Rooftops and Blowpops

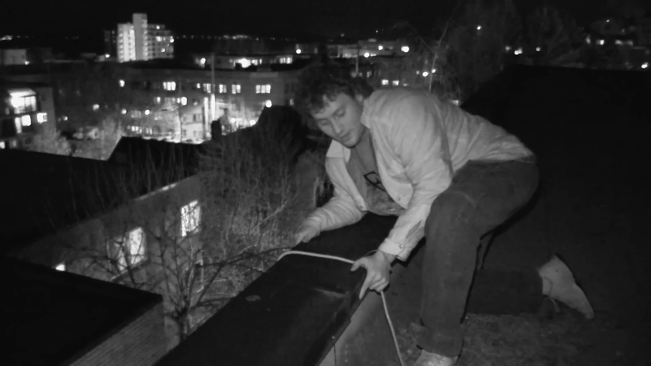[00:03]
So basically we've got three extension cords tied from the roof into my buddy's window down there. He's gonna plug it into the one outlet in the kitchen into his apartment, but we're basically gonna have power source so we can plug in the amps out here, get the microphones all together, and we're gonna have a little bit of a jam on the roof between in. Oh, we'll fall.